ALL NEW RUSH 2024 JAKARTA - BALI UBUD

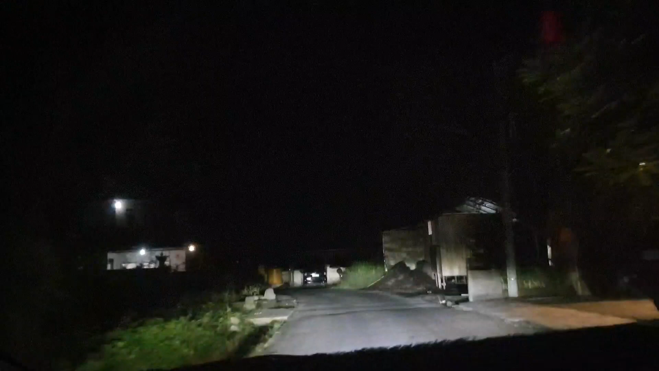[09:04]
Oke guys Jadi ini gue bisa selesai makan Ya Ini sekarang gue mau balik ke hotel lagi Jadi ini jalanan menuju ke hotel tuh Bener-bener ya guys ya Gila sih ini Gelap sekalai Kecil lagi tempatnya guys Jalanannya Ini masih mending loh Jalan begini masih mending Ntar nih ya Habis ini ntar Masuk ke dalamnya Buset Ampun kecilnya Tapi tempatnya Lumayan Gue lumayan enak Untung lampu gue terang banget ya Gila ya
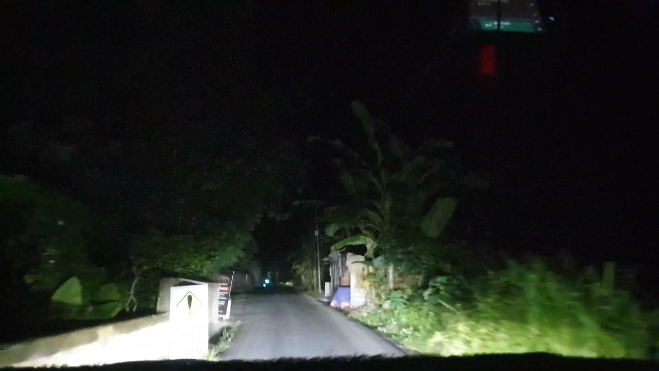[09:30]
Jadi masuknya ke Kiri Kena ya tadi Enggak sih Enggak kena